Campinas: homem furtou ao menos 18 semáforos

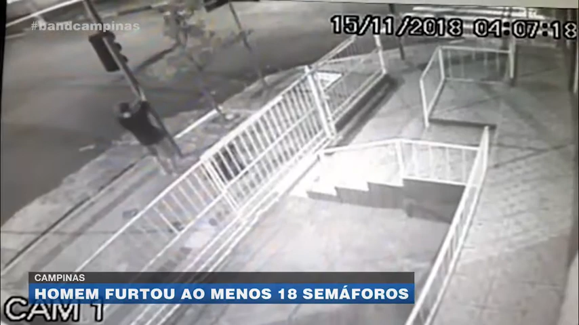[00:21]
Veja que ele abandona uma mochila no chão, em seguida observa o movimento e sem pensar muito, sobe no poste onde está um semáforo. Em poucos segundos ele solta o equipamento e o deixa pendurado apenas pelos fios.